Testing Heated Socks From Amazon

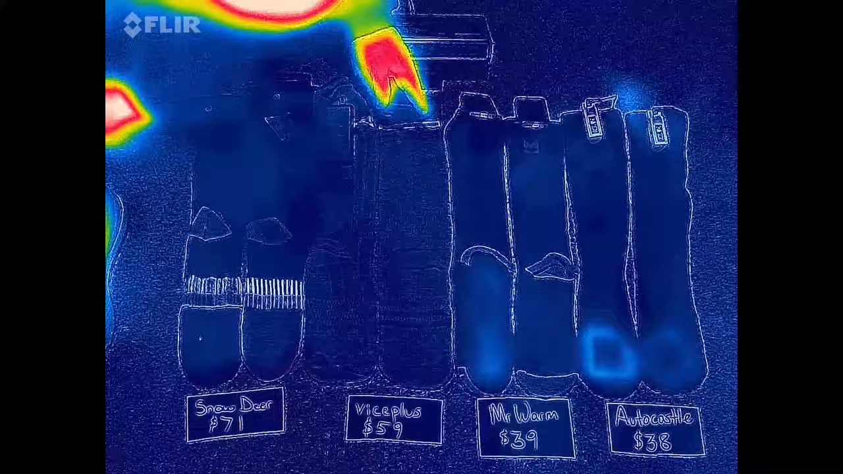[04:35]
For the thermal test I turned the left sock of each pair inside out.
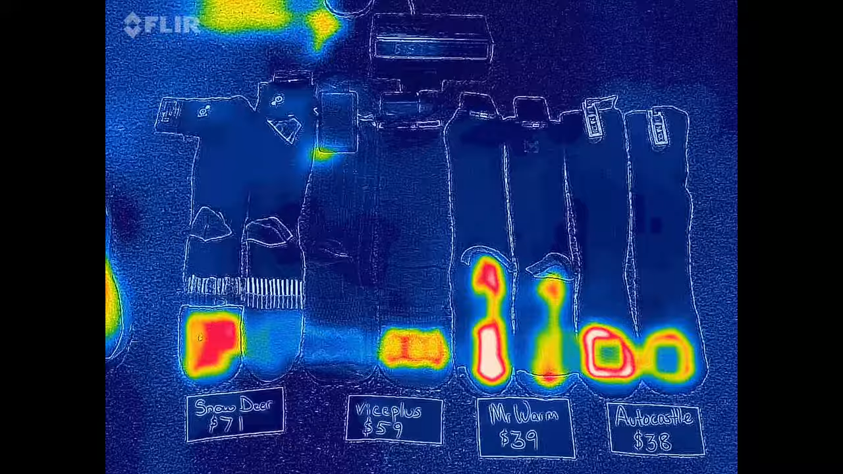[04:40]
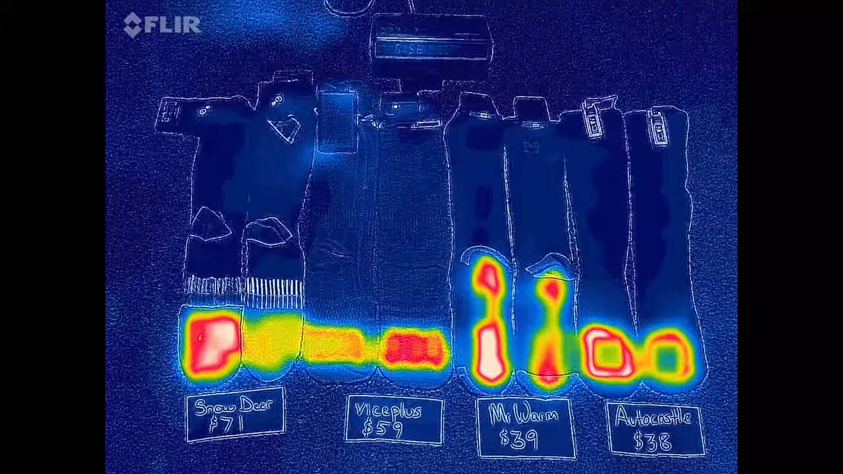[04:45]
All of the socks warmed up really quickly. They were all looking hot in under a minute.
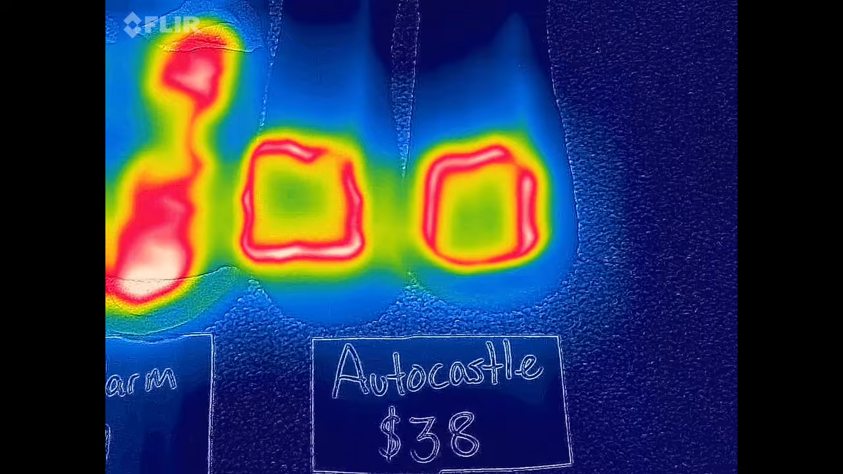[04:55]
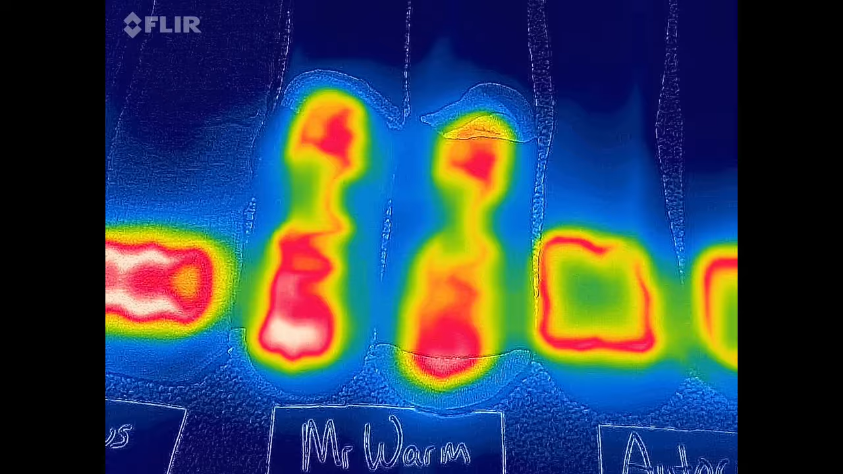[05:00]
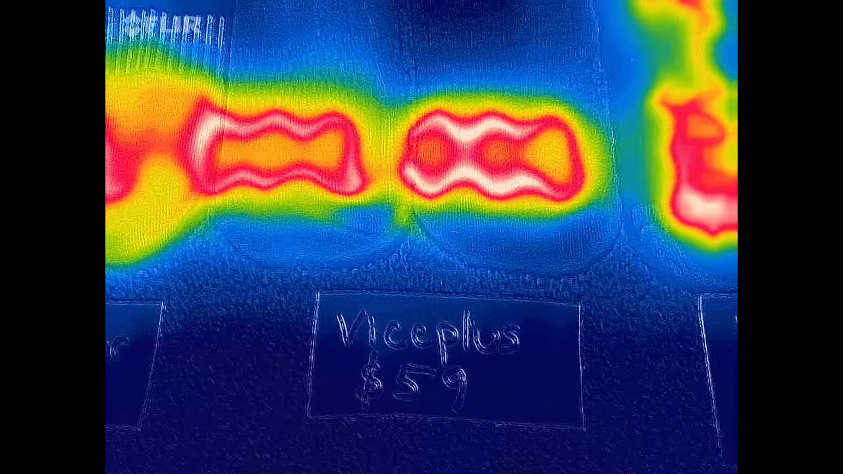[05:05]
And this turned out to be a long runtime test for the next several hours every thing looked just exactly like you see here. Basically the same.
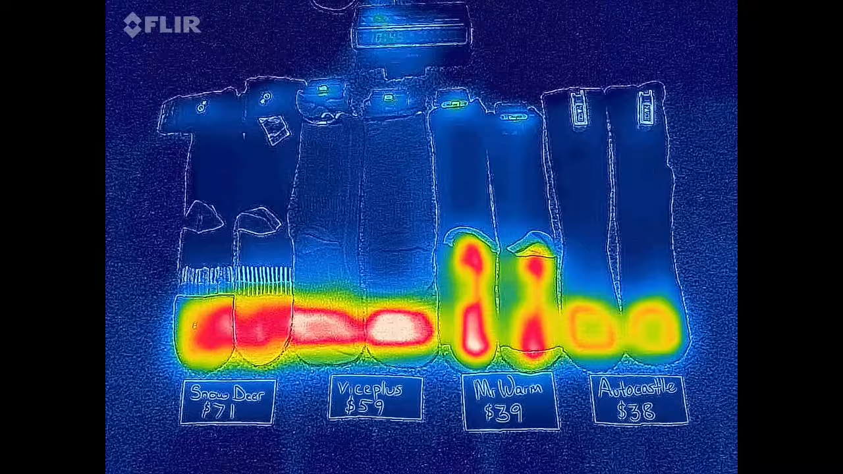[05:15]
Finally after 3 hours and 45 minutes the auto castle started cooling off. I timed all these based on when the first sock in the pair died.
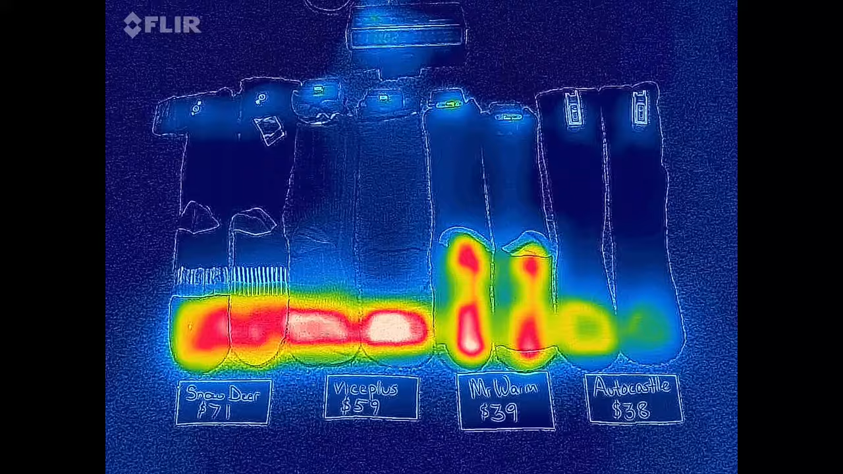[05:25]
By the 4 hour mark both of them had died.
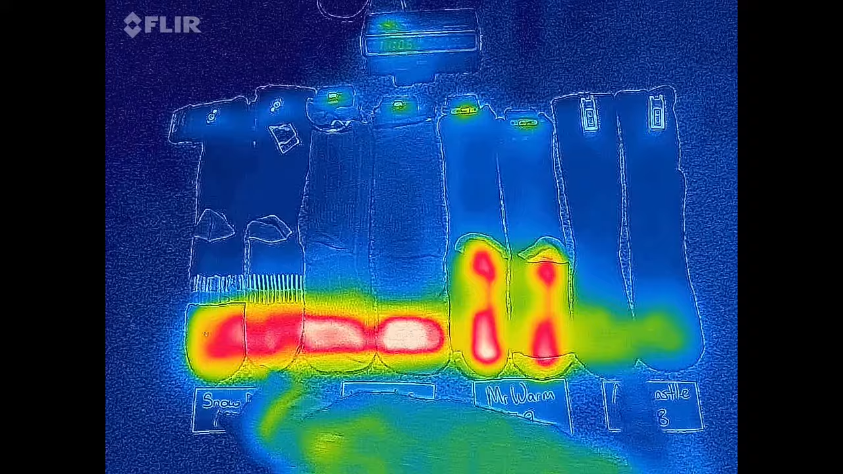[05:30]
That's also about the time daddy's little helper came by to give her input.
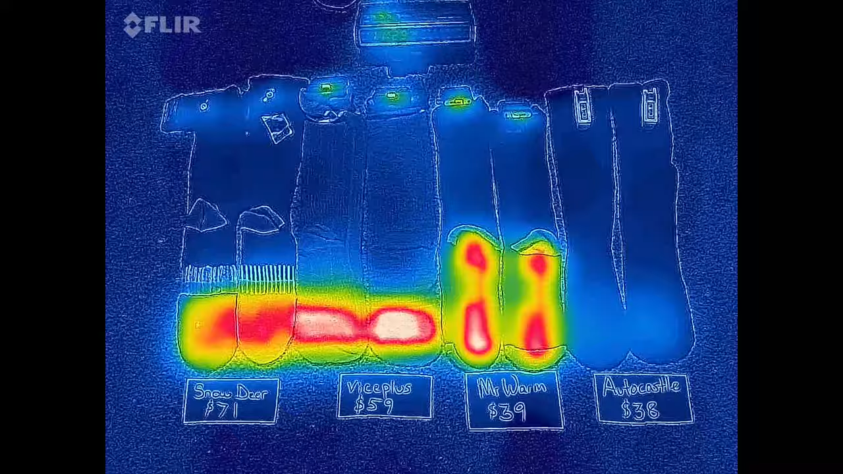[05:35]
Four and a half hours in the snow deer gave up the ghost. Followed immediately by Mr.
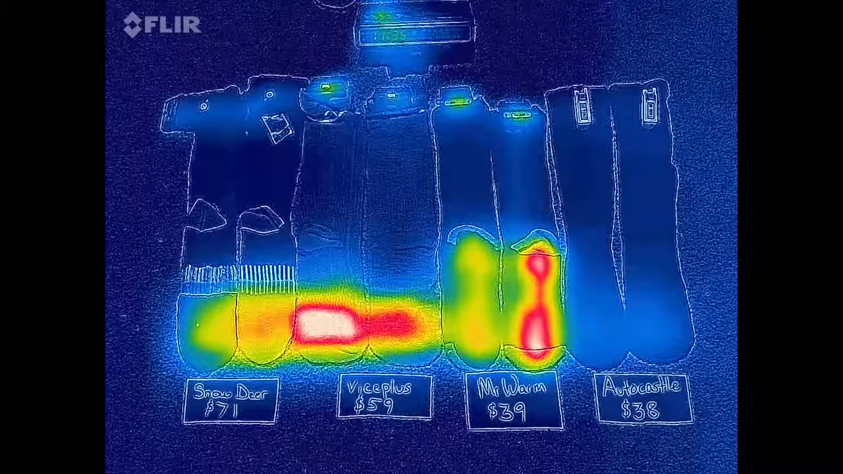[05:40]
Warm and Vice Plus kicked off about 10 minutes later.
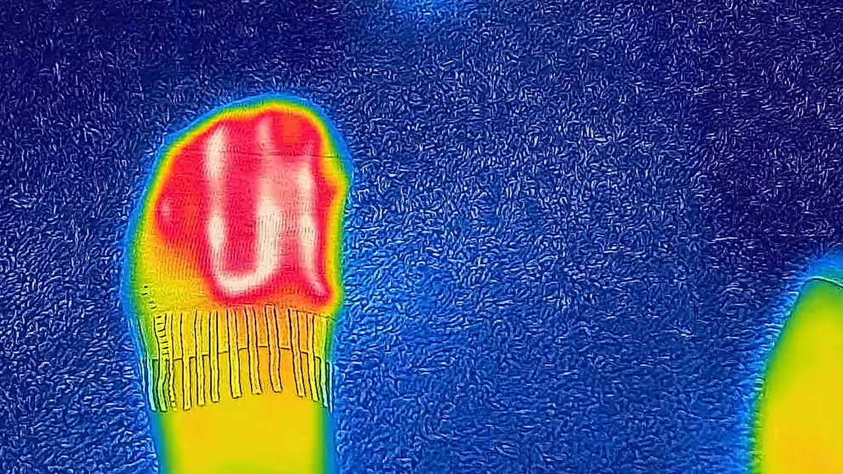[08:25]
Well the Snowdeer has all of its heaters concentrated in the toe part.
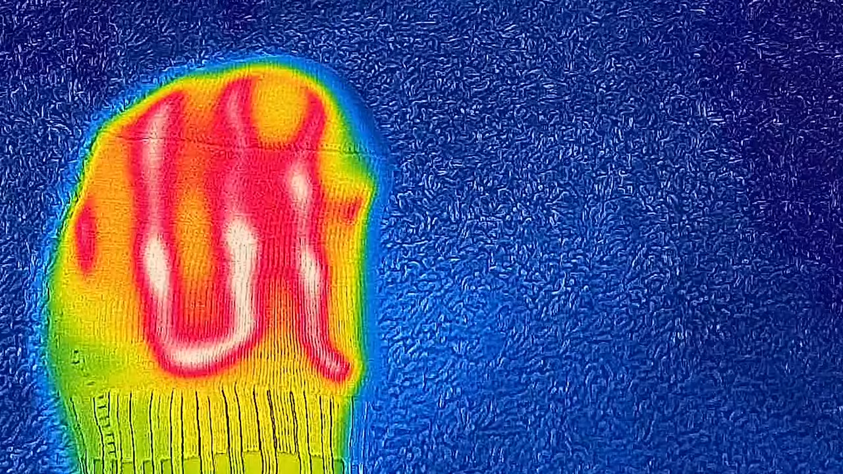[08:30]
It has wire on the top and the bottom of the toe and it also has extra padding in the toe.
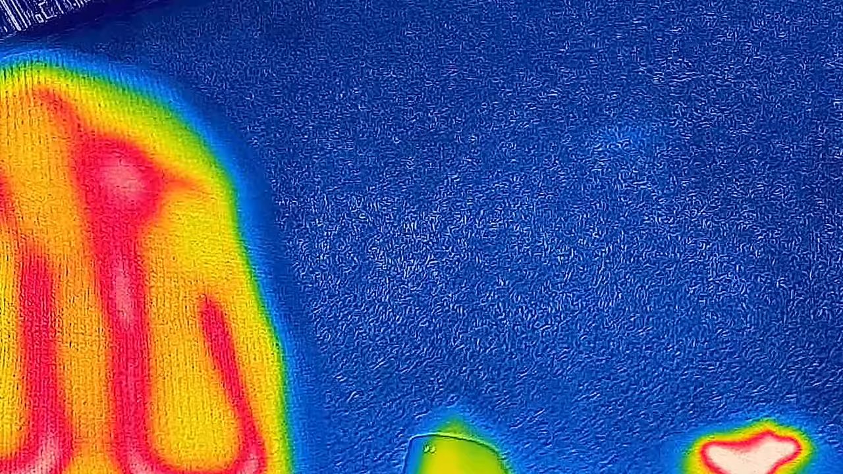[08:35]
For the most part I like that. I did notice that this little seam right here when I'm walking I can kind of feel that. It's not terrible but not helpful.
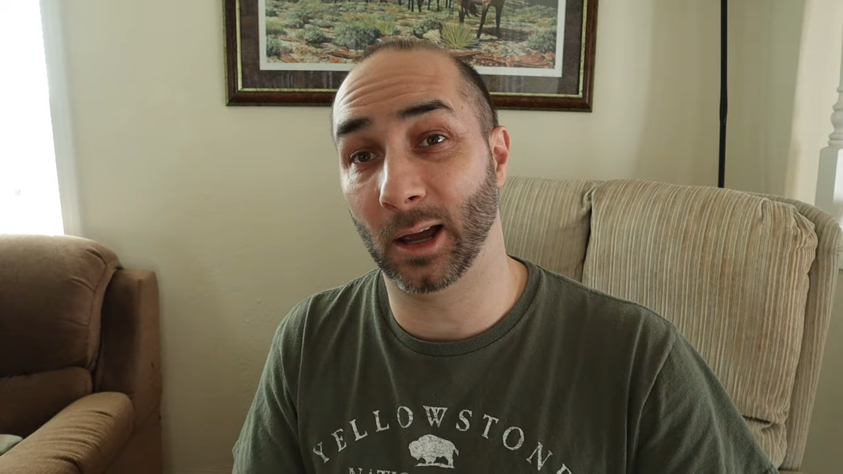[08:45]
Mr. Warm has its sensors all on the bottom which I like just fine.
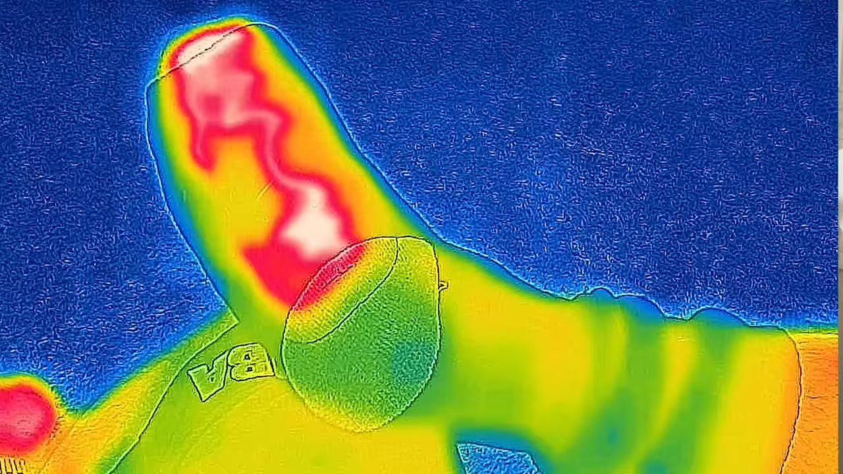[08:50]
It does have them spread out.
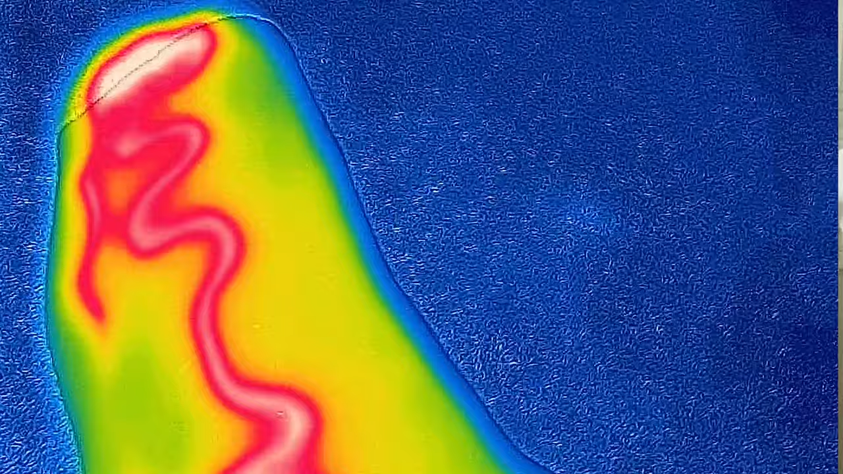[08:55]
There's a concentration in the toe and then it spreads out down to the heel. I don't necessarily like that.
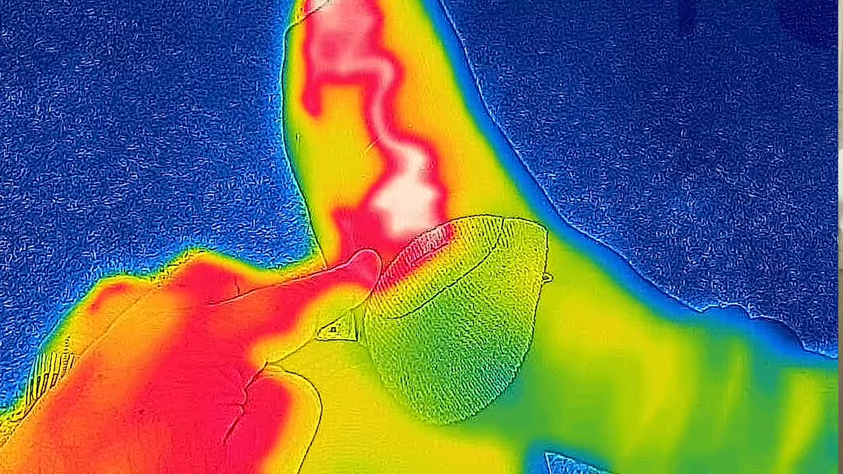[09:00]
I think I'd prefer if it was all in the toe at the bottom.
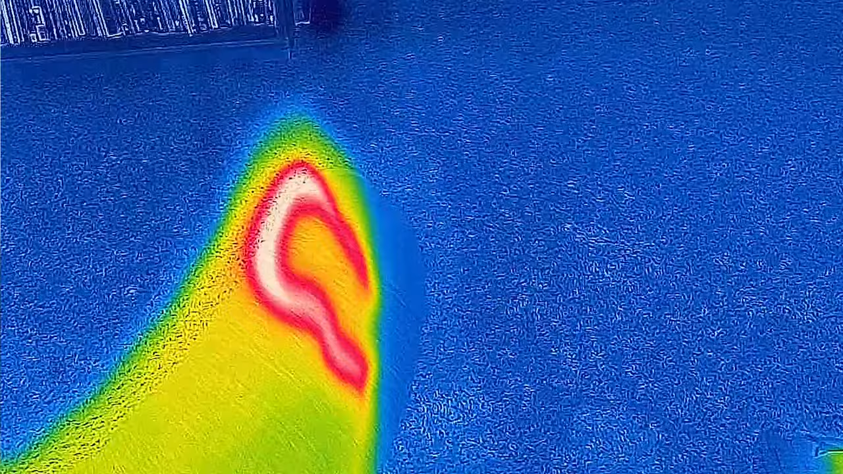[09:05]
Vice Plus also has wires that go wrap all the way around your toe. They go on both sides.
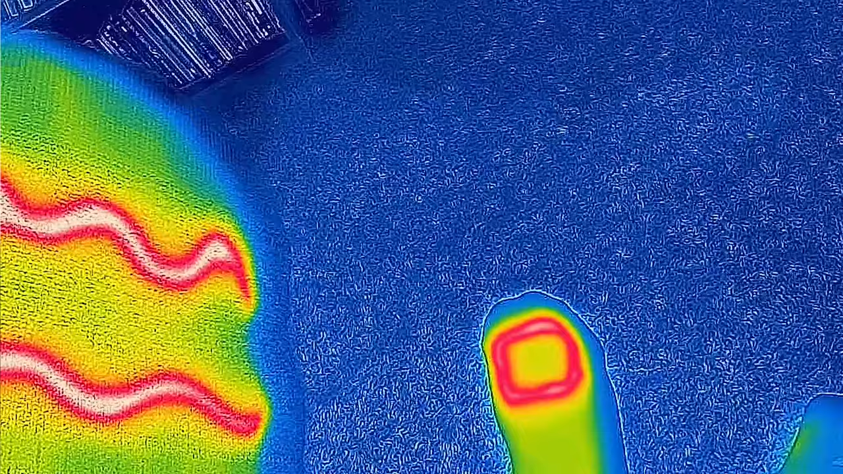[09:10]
You can see them clearly in the wavy lines on the sock.